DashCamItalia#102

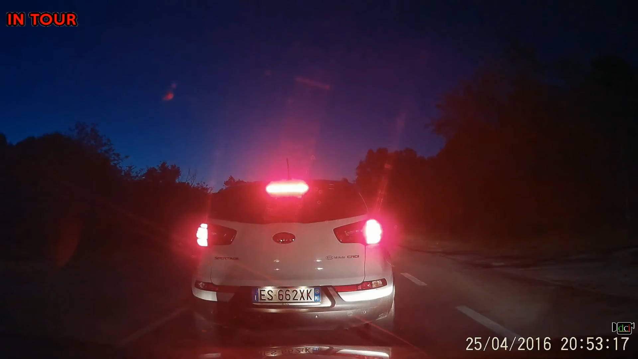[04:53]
Dove sei? Dove vai? E provo a vedere se riesco a fare la ripartita. Mamma. Aspetta, sono finito. Siamo appena partiti. Sta ancora sorpassando,
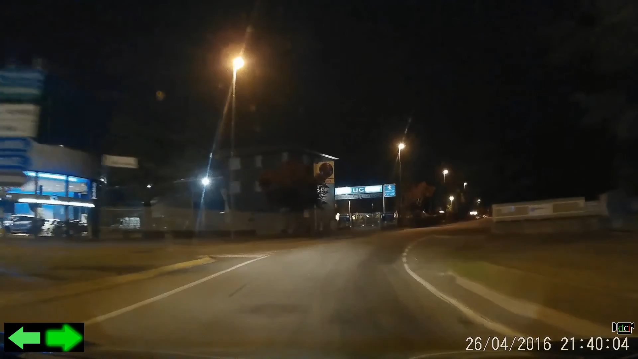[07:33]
Lasci un po' il colpo crolli, cioè. Ai ai caramba! Ai ai caramba! Che bella manovra! Complimenti!